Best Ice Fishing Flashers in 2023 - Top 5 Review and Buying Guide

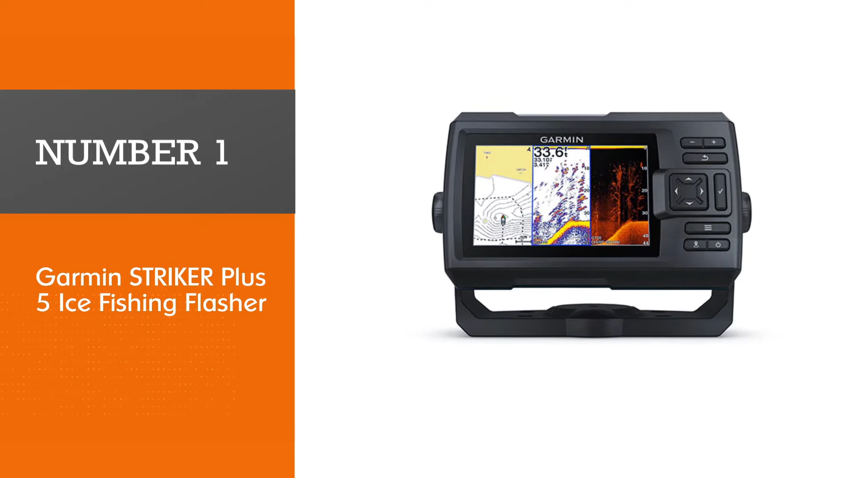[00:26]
garmin striker plus five ice fishing flasher the striker
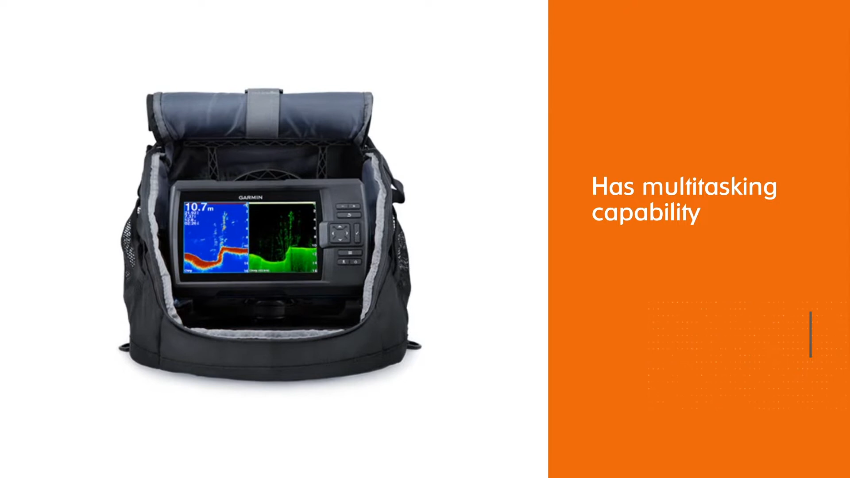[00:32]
plus five ice fishing bundle is the five inch unit of the garmin striker series somewhat resembling the echo map 53dv to a certain extent but offers better sonar with its cutting edge chirp technology
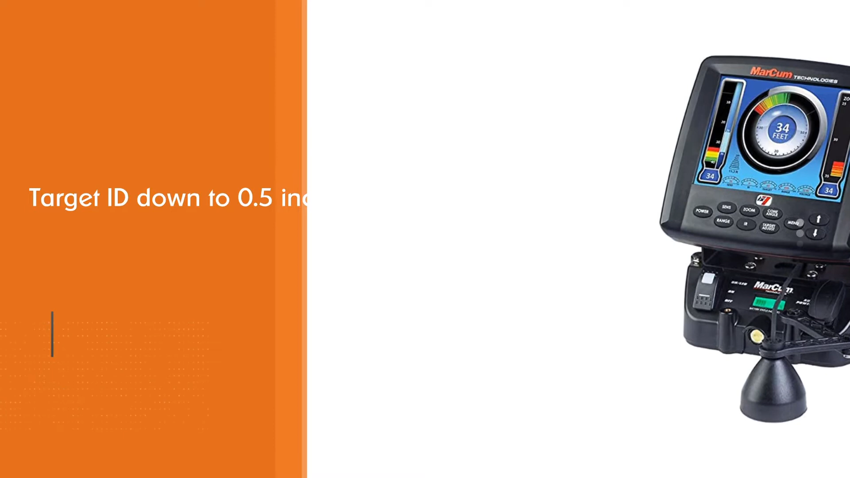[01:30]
column the lx7 display offers a lot of opportunities to customize the readout
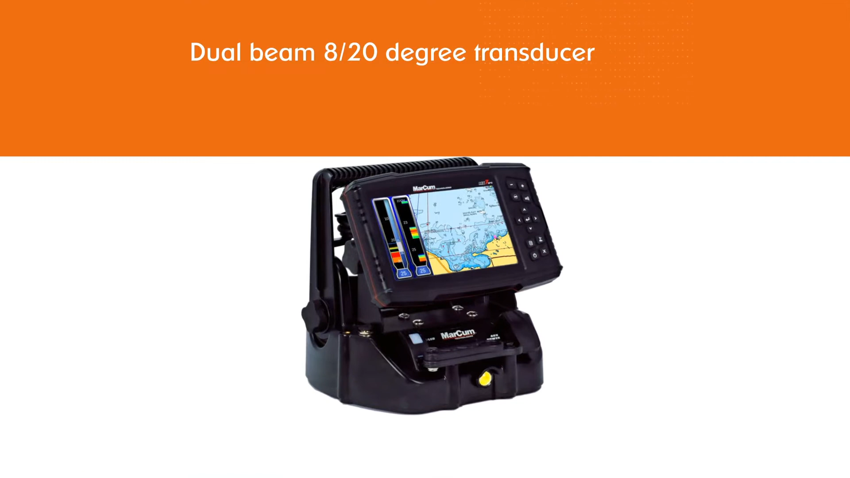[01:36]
settings you can decide how to display digital depth range gain battery
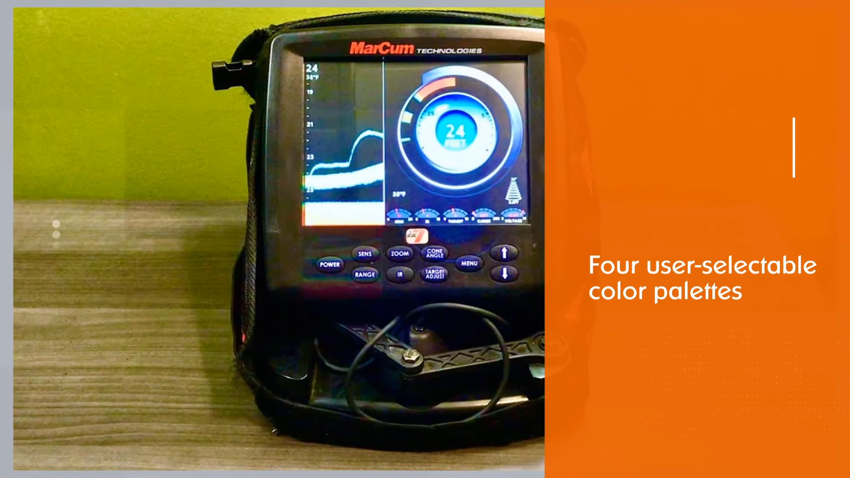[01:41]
voltage interference rejection and target adjust
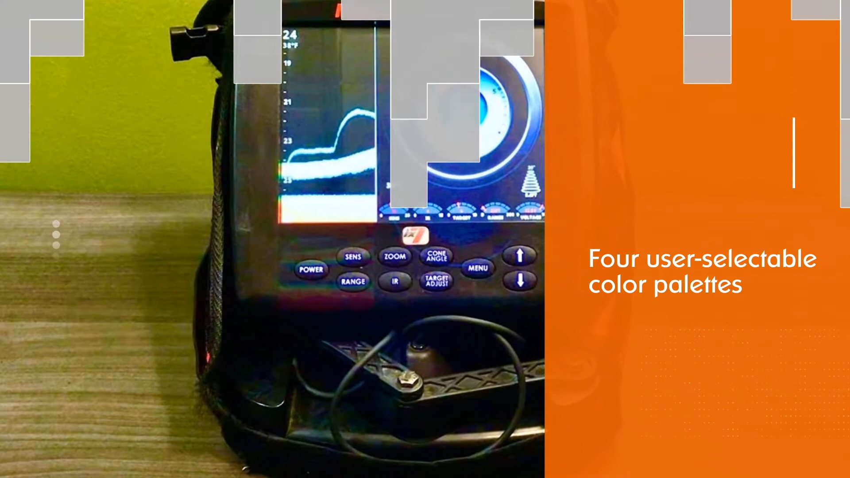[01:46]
number three hummingbird
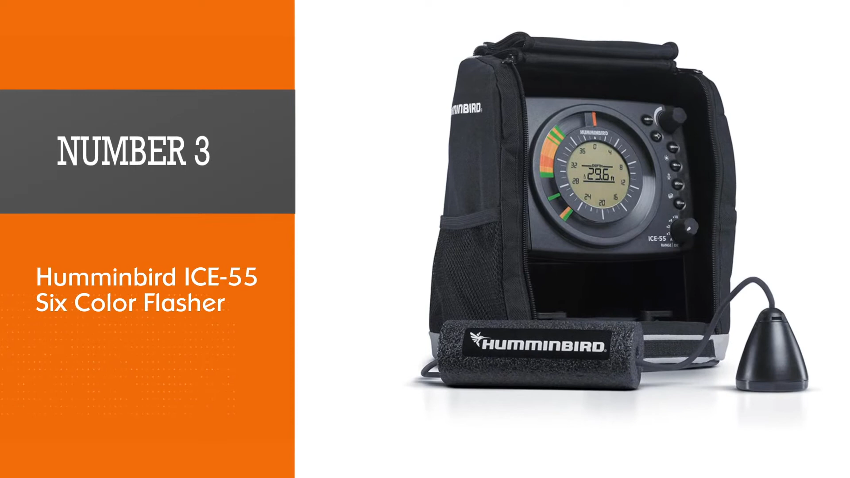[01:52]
ice e55 six color flasher this is hummingbirds most popular
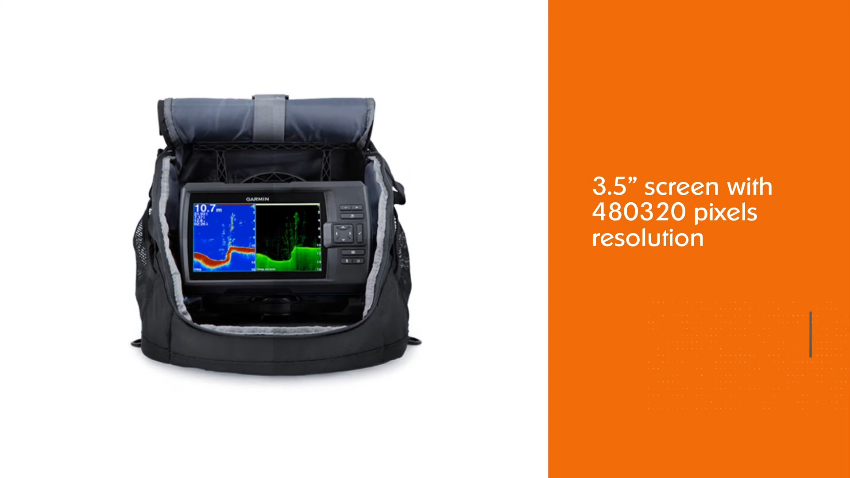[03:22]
On screen: depth 10.7 m
it's technically not an ice fishing flasher garmin added flasher functionality to the display and when combined with their ice fishing transducer this provides an excellent flasher functionality this unit also includes
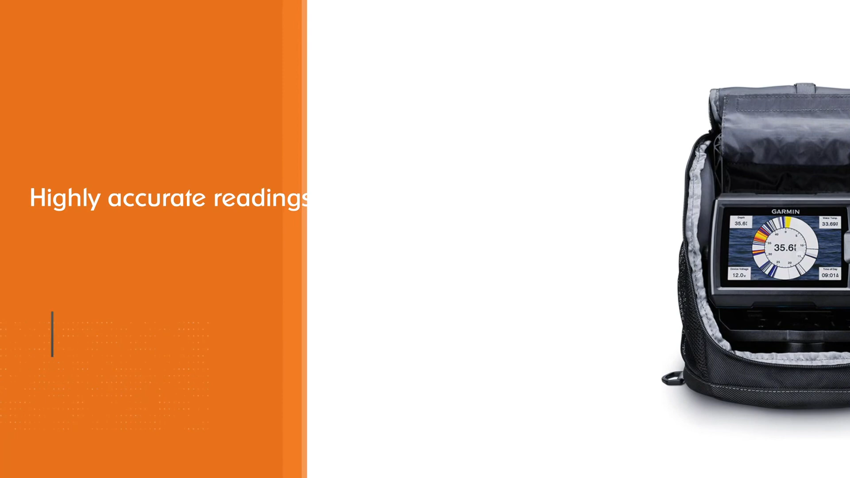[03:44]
in the bundle are a dual beam chirp ice fishing transducer plus float battery ac charger three different transducer mounts